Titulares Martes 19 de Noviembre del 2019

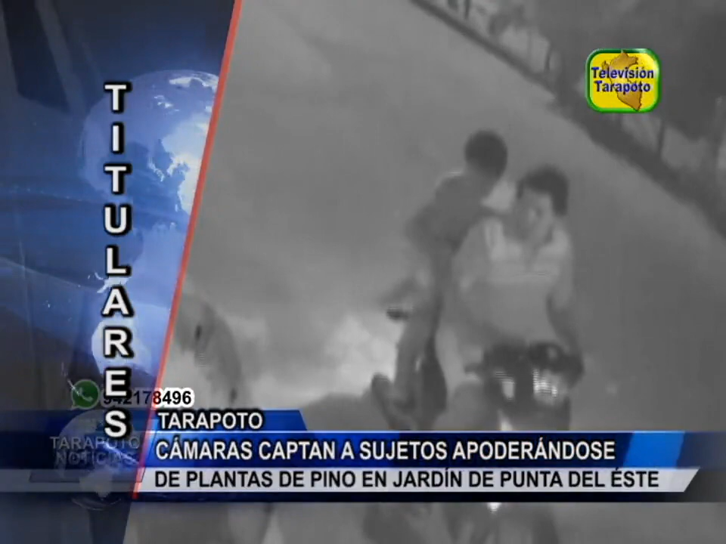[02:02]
Cámaras captan a dos sujetos apoderándose de plantones de pino de un jardín del Girón Vista Alegre en el barrio Punta del Este. No es la primera vez que los ladronzuelos montados en una motocicleta hacen de las suyas.